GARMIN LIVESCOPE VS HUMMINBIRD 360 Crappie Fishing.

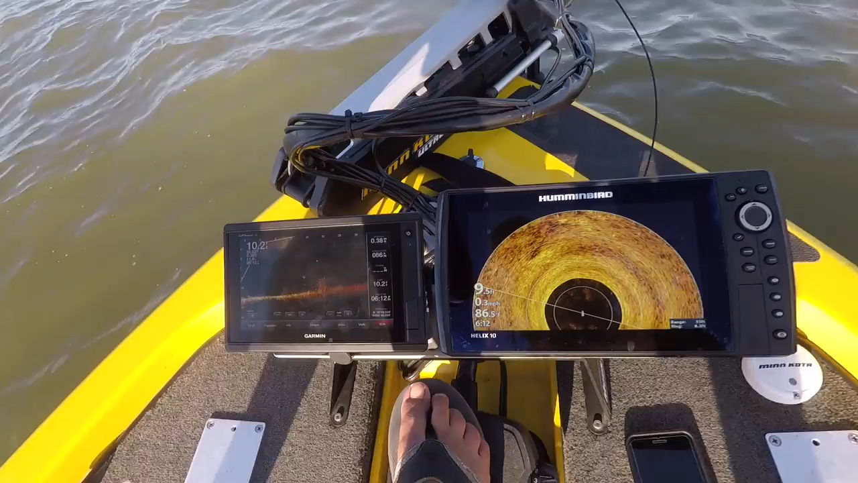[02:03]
is what it looks like on the 360 when you're pulling up you can kind of see the structure out here and the anomalies
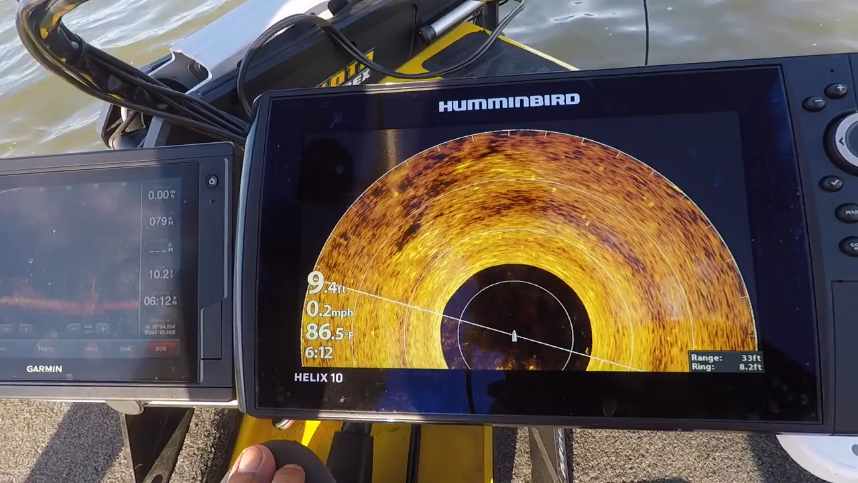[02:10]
On screen: depth 9.4 ft, water 86.5°F, speed 0.2 mph
this kind of tells you where your general location but this live scope that we got
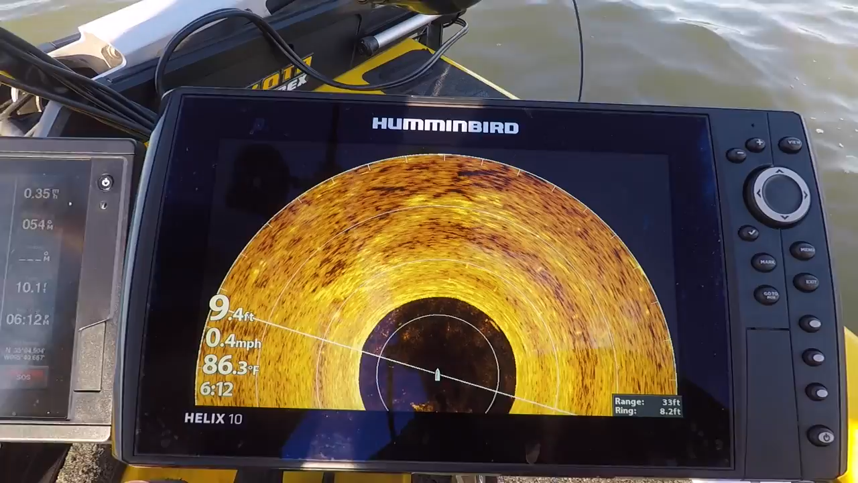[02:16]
On screen: depth 9.4 ft, water 86.3°F, speed 0.4 mph
this is what you need you can
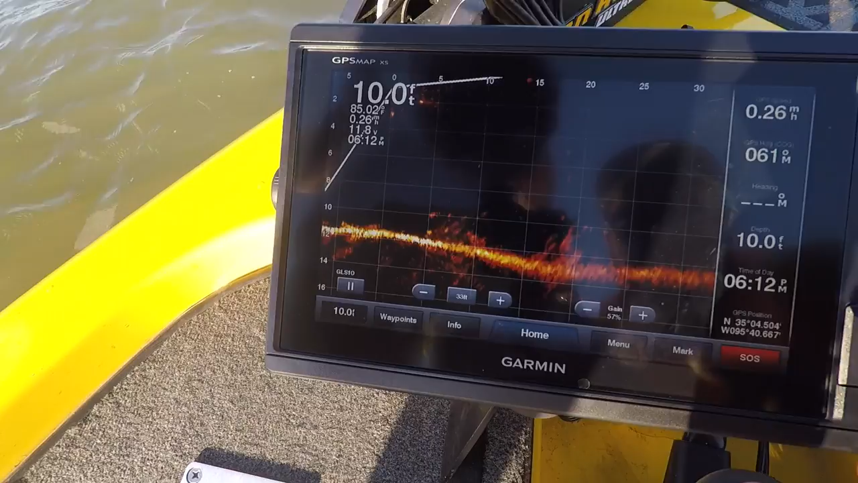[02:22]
On screen: depth 10.0 ft
see little oh whoops you can see the fish in there once jerry gets her located there you can see them moving around
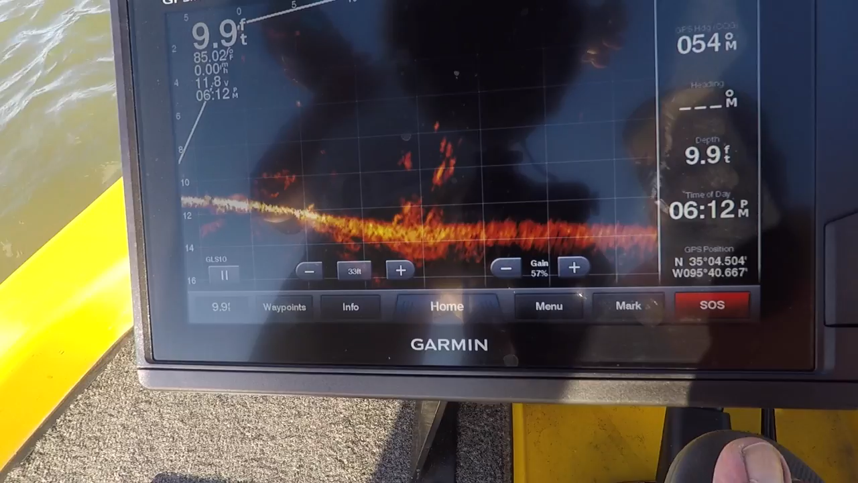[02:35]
On screen: depth 9.9 ft, water 85.02°F
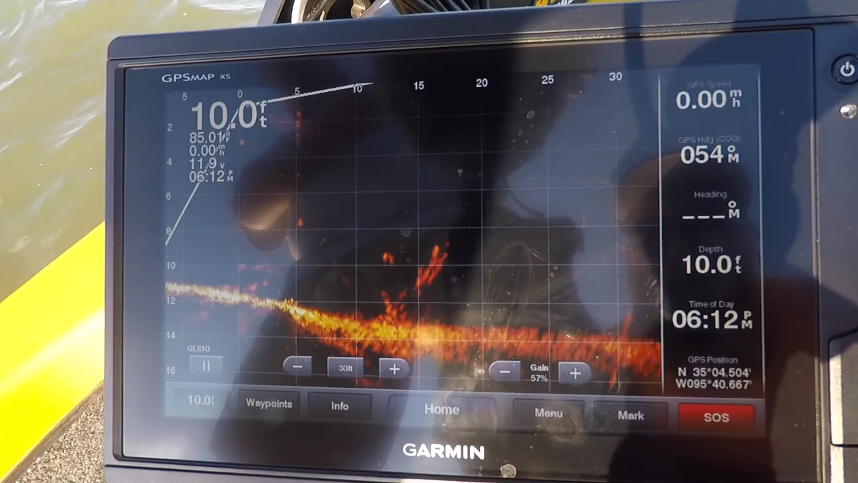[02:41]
On screen: depth 10.0 ft
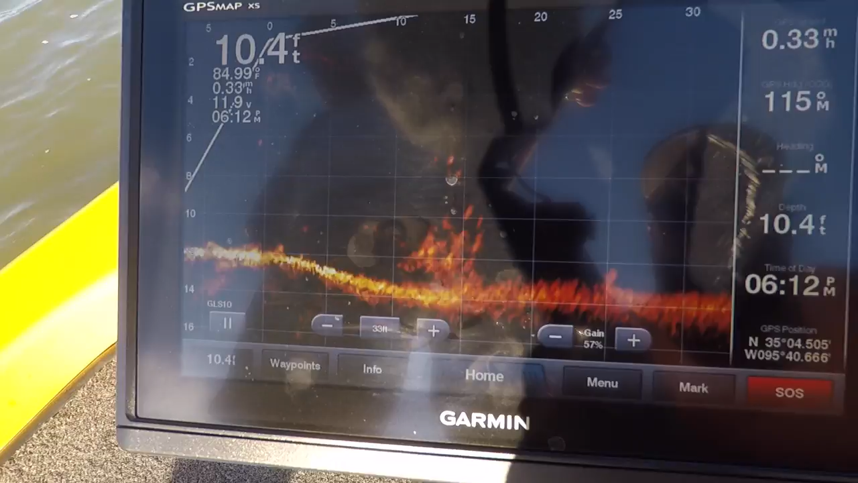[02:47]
On screen: depth 10.4 ft
you can see on the 360 out there
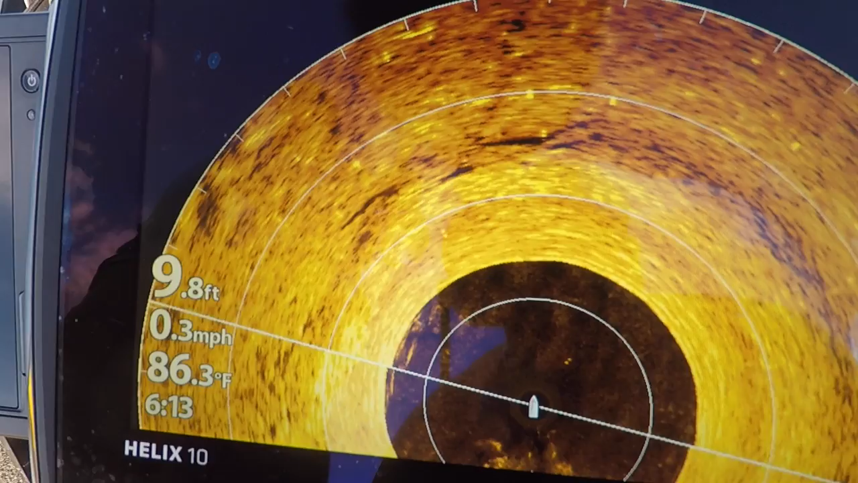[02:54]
On screen: depth 9.8 ft, water 86.3°F, speed 0.3 mph
right there is what it looks like we'll get a little better one a little bit dropping the bait down
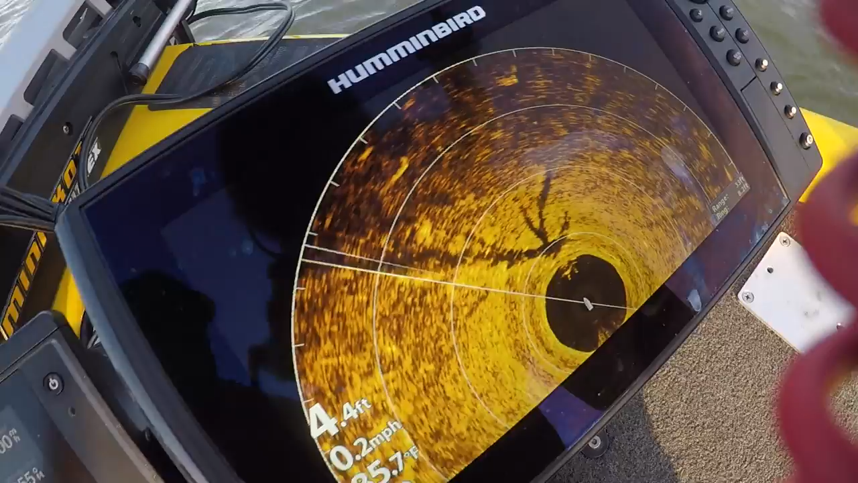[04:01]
On screen: depth 4.4 ft, speed 0.2 mph
that's what it looks like on the 360 right there and then that's the live scope
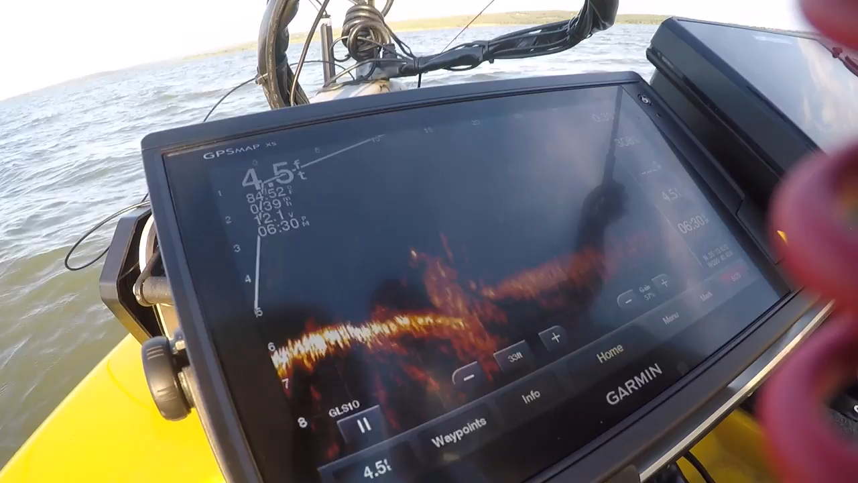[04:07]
On screen: depth 4.5 ft
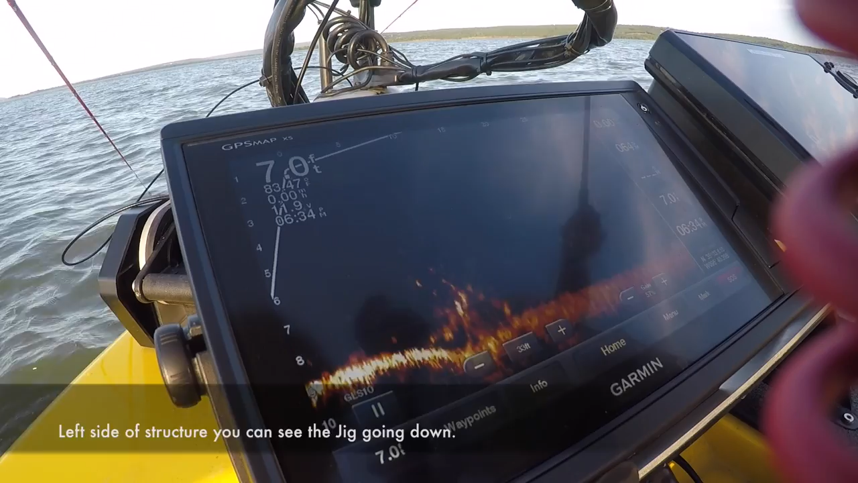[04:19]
On screen: depth 7.0 ft
there's some movers and shakers that one see my bait dropping down right there see it dropping down the tree there he is there it is he can come up oh yeah
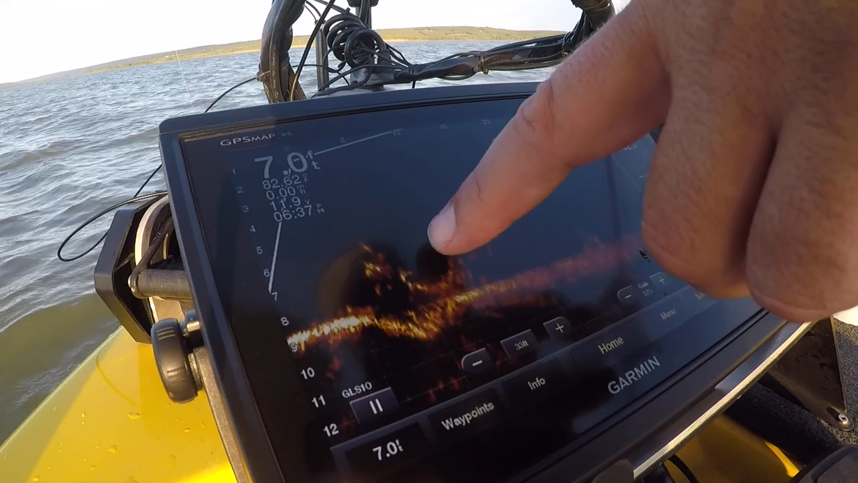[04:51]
On screen: depth 7.0 ft
jig jerry's jig he's down there bouncing around
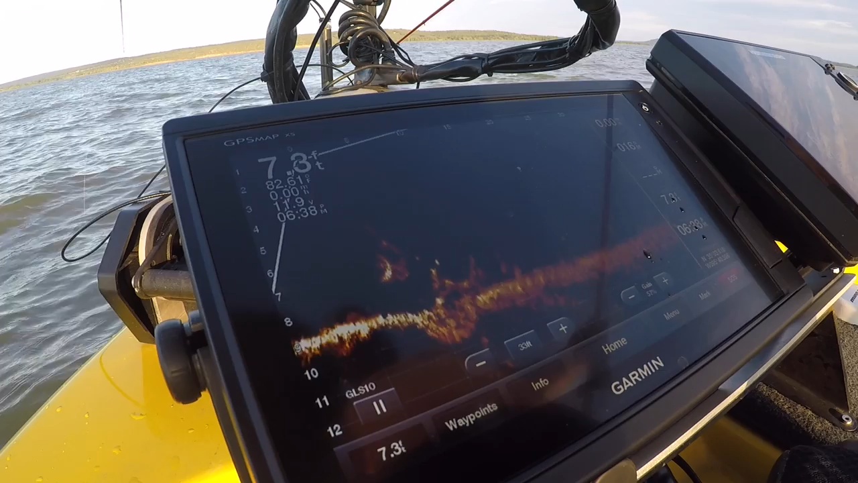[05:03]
On screen: depth 7.3 ft
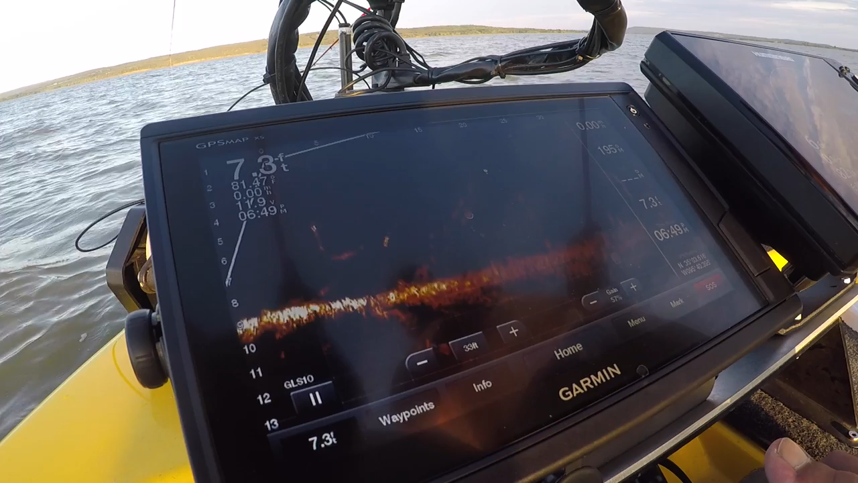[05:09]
On screen: depth 7.3 ft
got him That'll work.
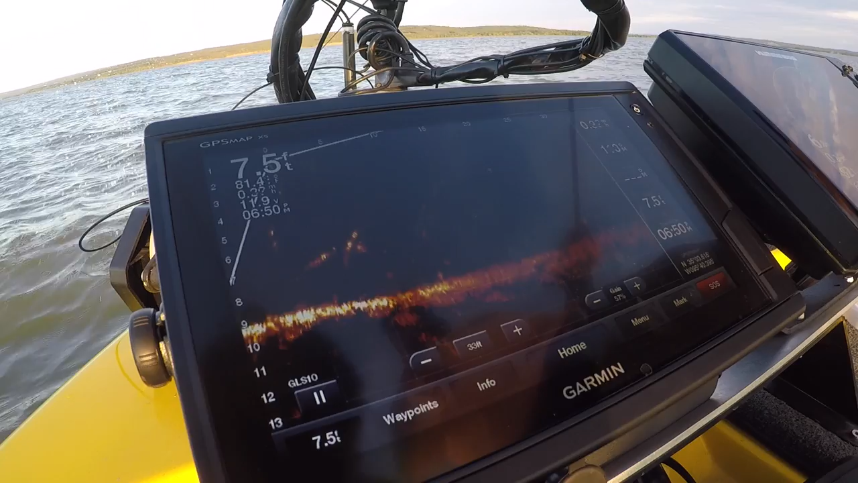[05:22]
On screen: depth 7.5 ft
There he is! He's locking him down!